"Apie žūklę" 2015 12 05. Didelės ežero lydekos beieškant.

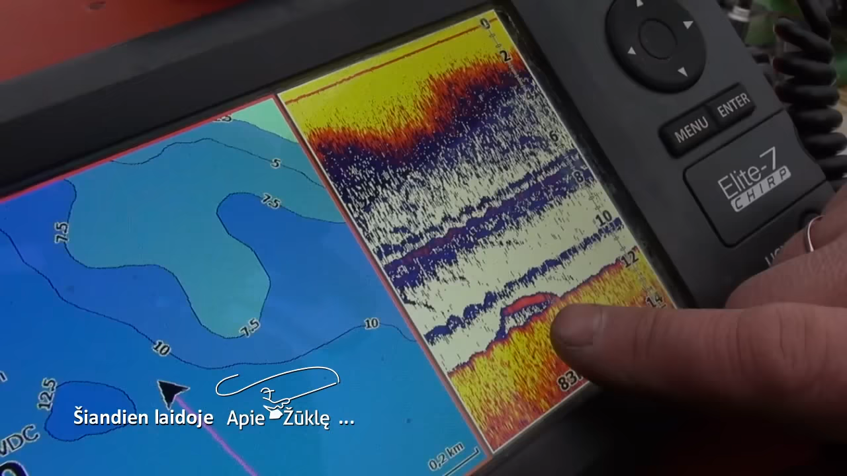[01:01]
Tačiau žvejo kantrybė anksčiau ar vėliau būna vainikuota Šiandien pasisveikinsime su didelė žuvimi Ir kalbėsime apie jos gaudymo įpatumus Nes jaučiasi,
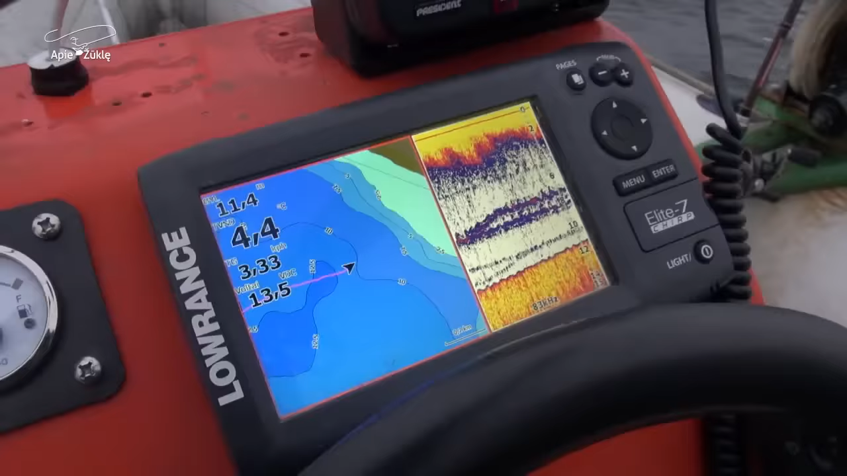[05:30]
tačiau tikrai taip nėra Aš visuomet stebiu gylį, stebiu, kas darose halotoje ekrane,
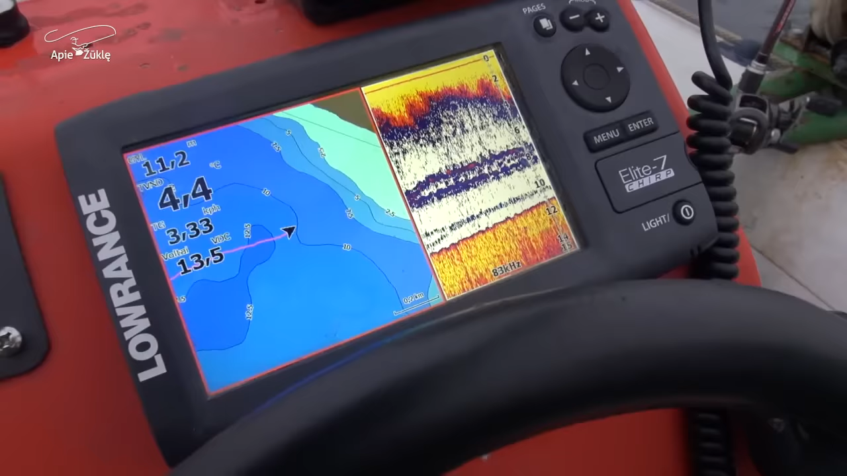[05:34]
leidžiu aukštin žemyn masalus Tam, kad, na, tiesiog vykto kas koks veiksmas, daug ne Nes lydeka,
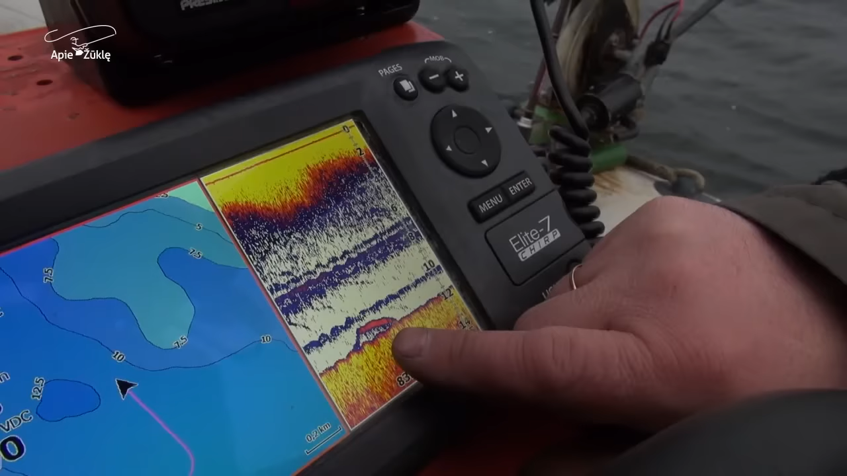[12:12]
Štai čia yra lydeka Ir mes matome, kad jie yra visai šalia mūsų masalų Jeigu jie būtų aktyvis, susidomėtų Tai galbūt ir atakuotų žodžiu masalą Bet mes matome,
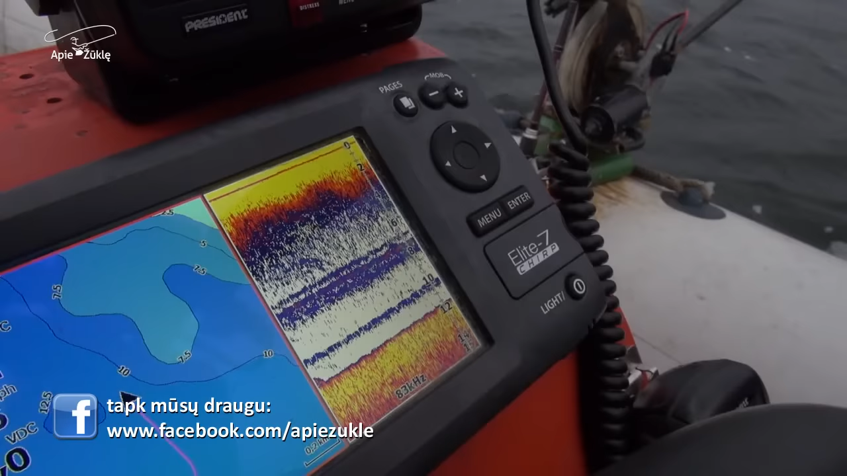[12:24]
kur jų yra Ir matome, kad vis tik tai mes darome teisinginį Nes pateikime prie pat lydekos
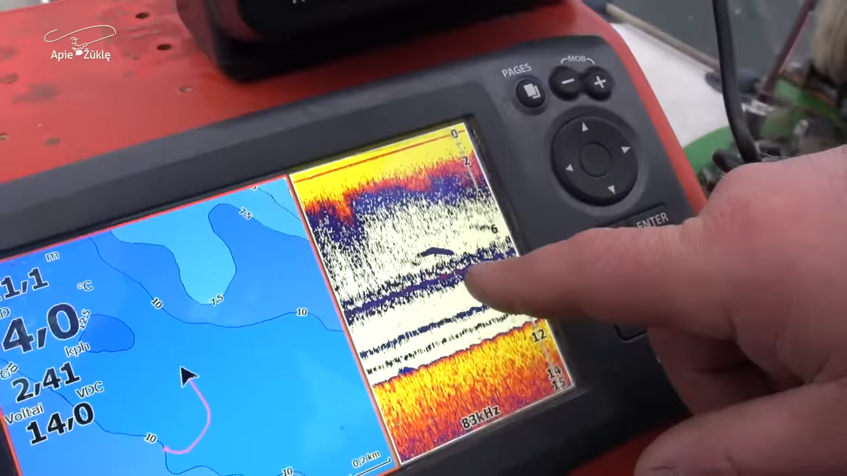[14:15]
Ir štai rezultatas Čia matome liniją, kur plaukia 2 svarmenys, downriggerios svarmenys,
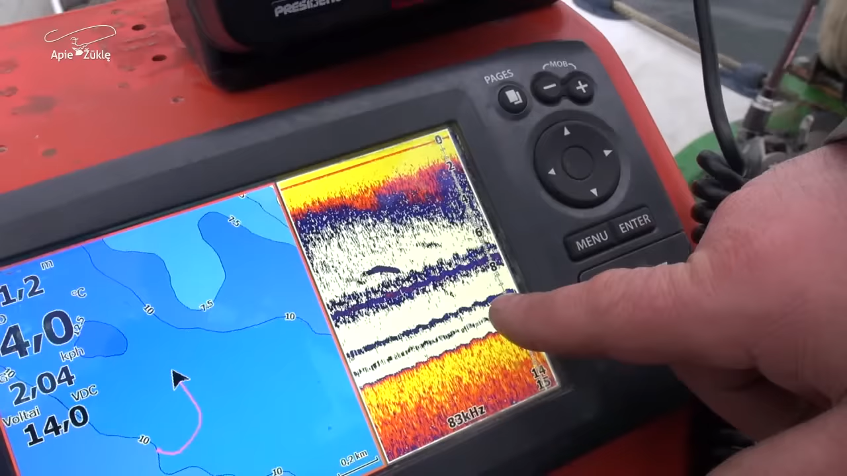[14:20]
kurie užgylina masalą O čia jau matome pačius masalus Vieną leidžių prie pat dugno maždaug 50-70 cm nuo dugno, o kitą maždaug 1,20 m nuo dugno masalą Aš juos puikiai matau,
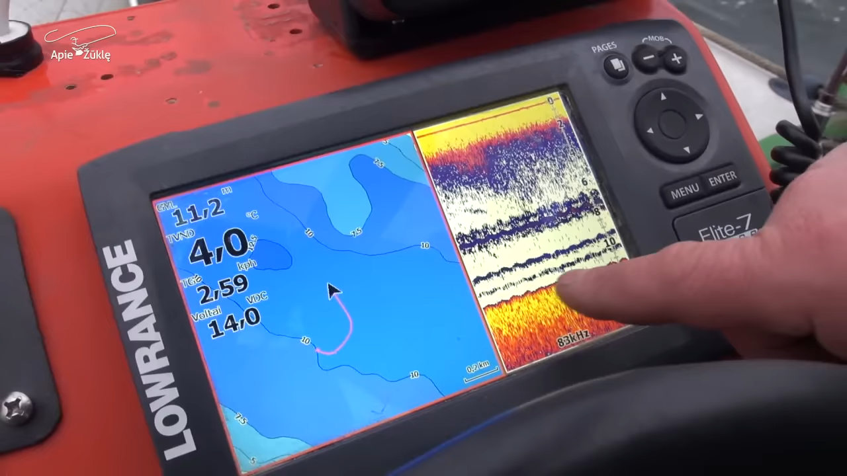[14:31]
netgi matau žuvį, kai jį gūrė ant dugno Ir jeigu tai yra vienas žuvės, labai dėlė tikimybė, kad ten yra didžiulė lydeka